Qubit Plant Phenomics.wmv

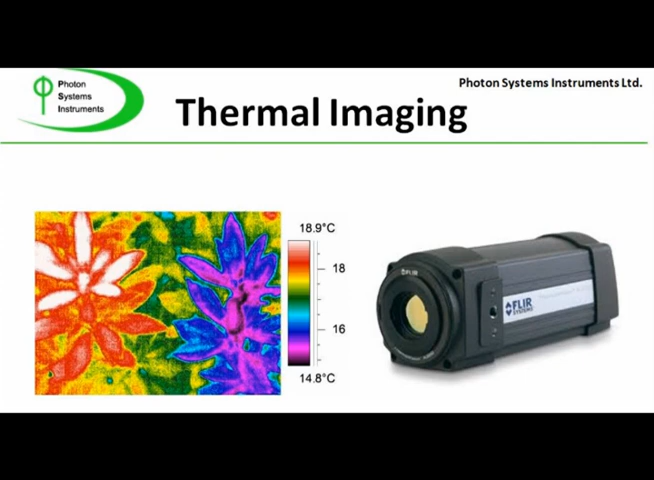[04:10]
On screen: scale top 18.9°C, scale bottom 14.8°C
The thermal station includes an anodized black body with a temperature sensor for calibration. False color images clearly show temperature variations and gradients within and between plants. Hyperspectral analysis depends on reflectance measurements, various hyperspectral indices being correlated with chlorophyll content,